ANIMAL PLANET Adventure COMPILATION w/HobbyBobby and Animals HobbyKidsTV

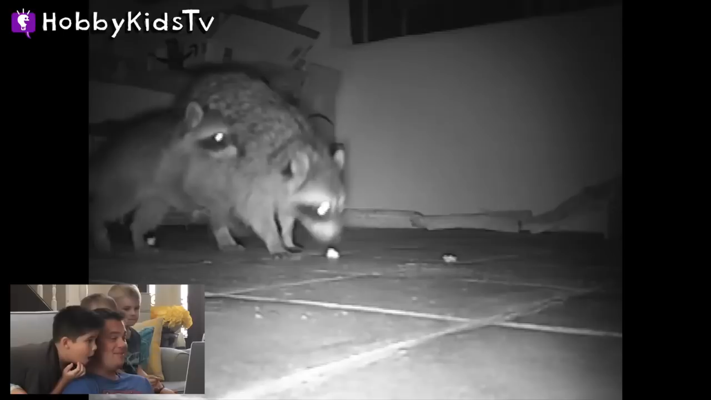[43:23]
There's a baby! Aww. There was two? Three! There's three. Three raccoons? Wow. Oh. Oh, they're eating popcorn. Look at that.
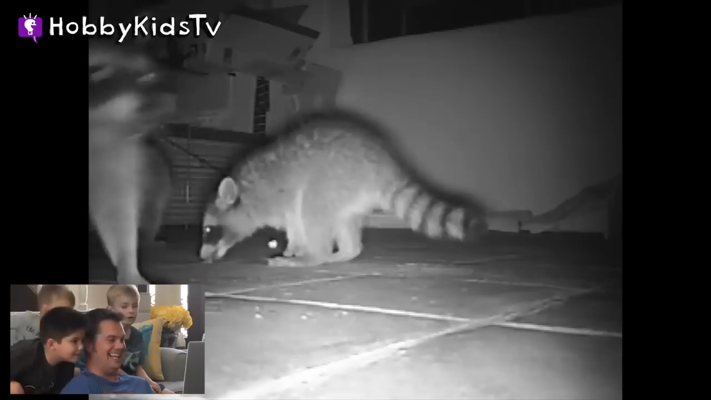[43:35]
They like the popcorn. Yep. And they ate the jelly beans too.
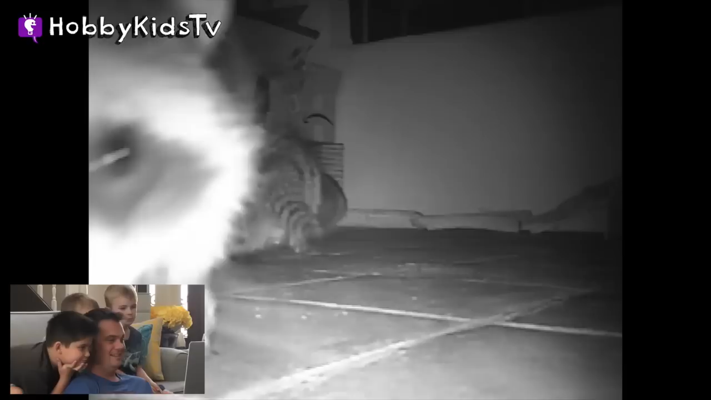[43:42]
They did. Wow. They got right in front of the camera. There's four? There are tons of raccoons here. 1, 2, 3, 4, 5. I'm seeing five. Five. Oh, yeah. Oh. That's where it happened. Right? That's when it happened right there.
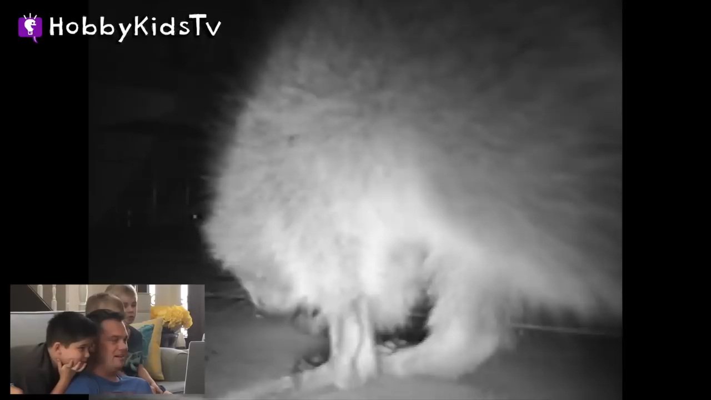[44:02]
Oh, it scared the other one. Oh, they're trying to see what's going on. They're still eating the food. They're like, yeah, but there's still food here.
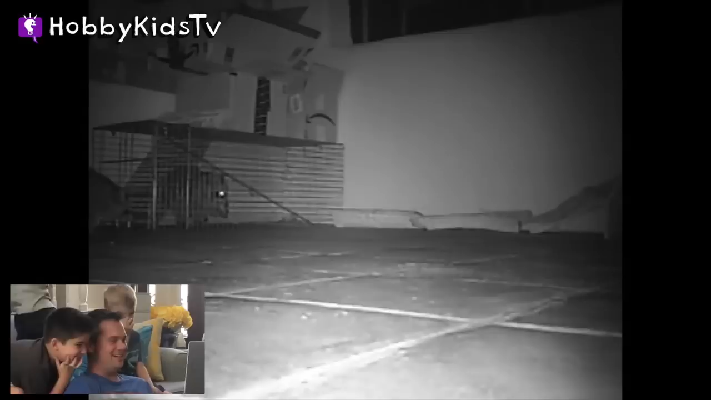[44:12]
I know Joe got captured, but you know. Oh, look, they're trying to climb on top of the cage. He's eating the chicken while he's in there. I don't know if they're trying to like see if they can get him out or just get to the chicken. Like, hey, share that chicken, buddy. Yeah. They're greedy. He's like, ah. Wow, five.
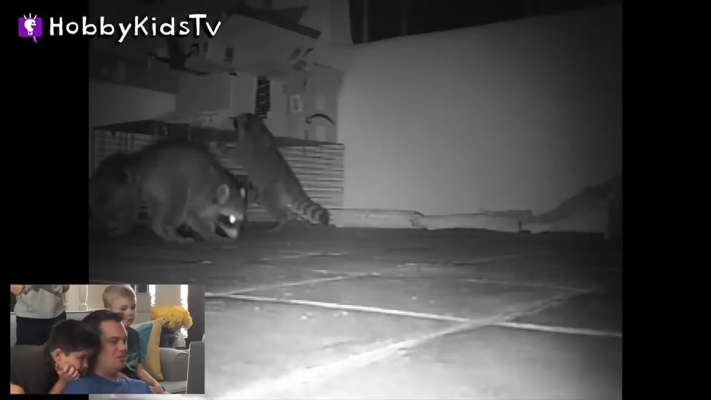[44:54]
Wow. Little stinkers. So we only got one. Oh, one down before to go. Oh boy. That guy's like trying to eat something stuck on the ground. They're trying to climb on it. The other one's just eating while they're trying to get to the food. He's like, ah, oh, now he's figuring it out. Wait a minute, I can't get out. He's put a jelly bean that got smashed.